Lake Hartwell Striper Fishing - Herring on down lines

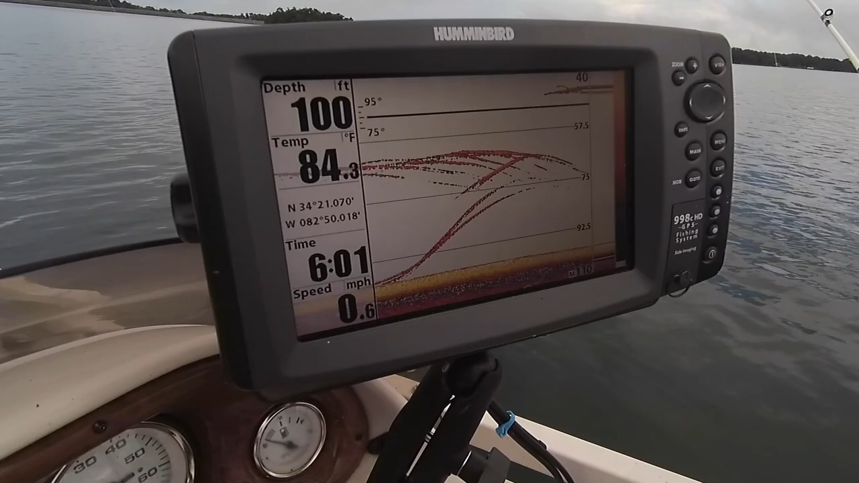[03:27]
On screen: depth 100 ft, water 84.3°F, speed 0.6 mph
Yeah, how deep are we? Huh? Go around 57. There was some right on the bottom, too.